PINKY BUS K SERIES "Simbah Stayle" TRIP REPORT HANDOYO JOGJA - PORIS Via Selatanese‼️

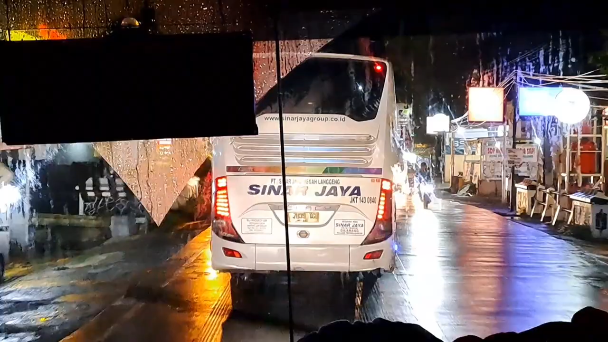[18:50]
Kali ini saya udah sampai di daerah Aji Barang. Daerah sini mulai banyak ramai penduduk.
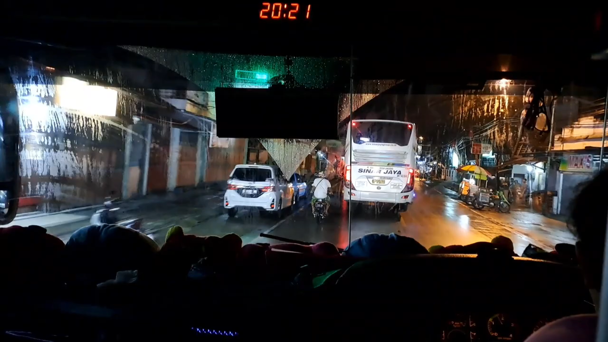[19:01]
Soalnya lagi ada yang mau terawih juga, ada orang jualan juga, ya rame lah pokoknya.
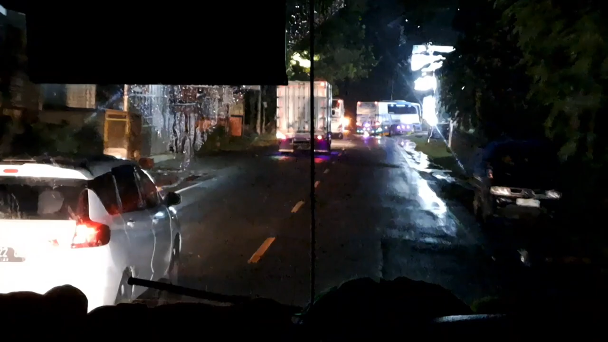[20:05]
Di depan ada bus dia yang indah ternyata. Masuk rumah makan dia.
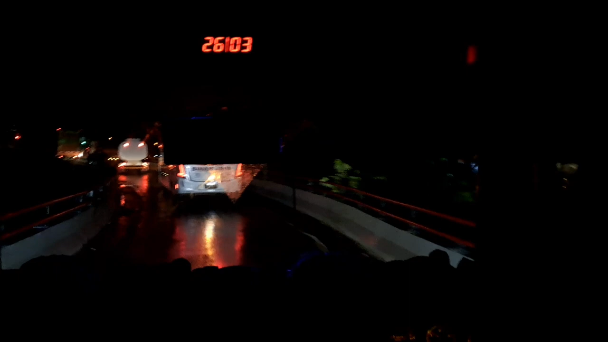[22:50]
Penikmat jalur Songgom pasti tahu serunya lewat jalur ini. Soalnya jalannya sempit, ya butuh skill lebih lah buat mendahului di jalur ini.
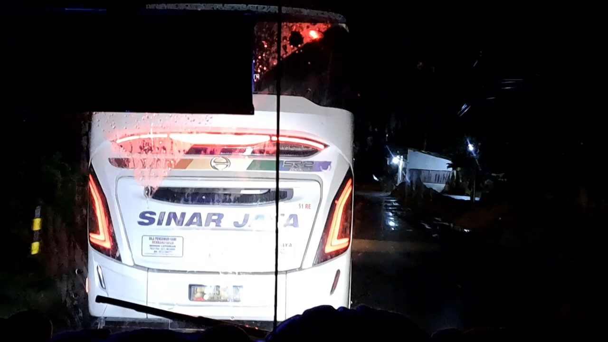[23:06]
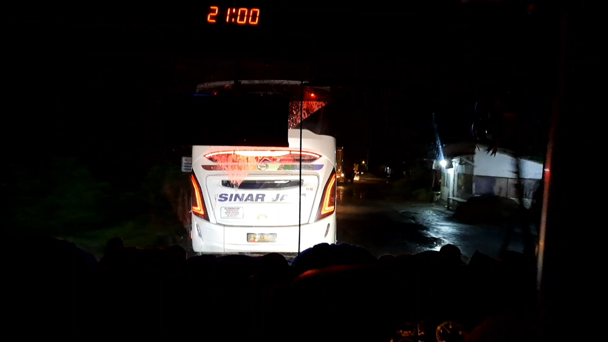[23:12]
Lewat jalur ini kalau ketemu bus Sinar Jaya udah pasti bakal susah didahuluin.
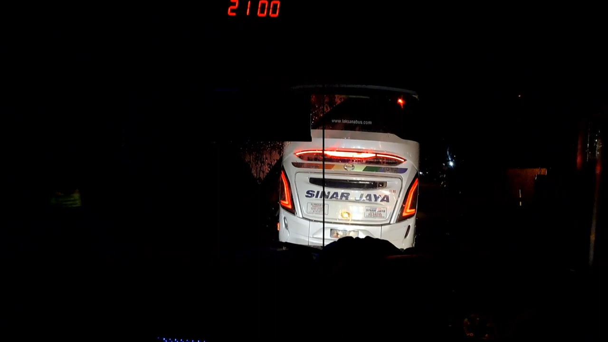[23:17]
Soalnya emang rata-rata
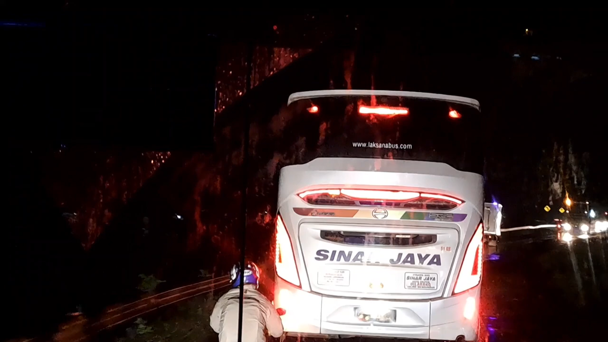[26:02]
Bisa dilihat di sini emang jalannya sempit, apalagi kalau pas-pasan sama kendaraan lain dari arah berlawanan.
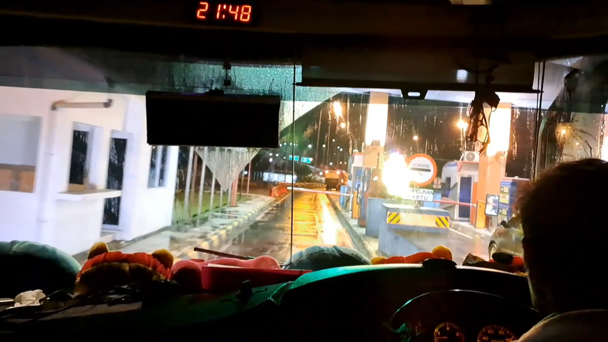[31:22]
Akhirnya kita udah sampai di gerbang tol Pejagan,